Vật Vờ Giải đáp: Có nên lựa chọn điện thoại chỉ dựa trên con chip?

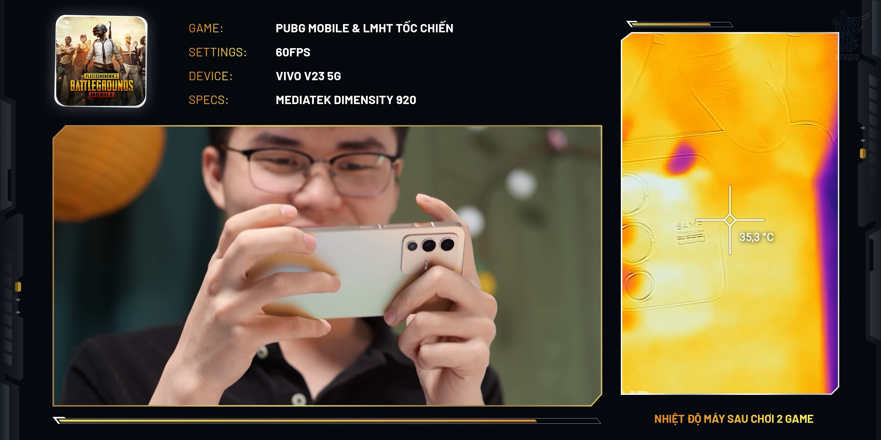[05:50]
On screen: spot 35.3°C
trong mức nhiệt độ rất tốt Chưa đến 38 độ C sau một tiếng chơi game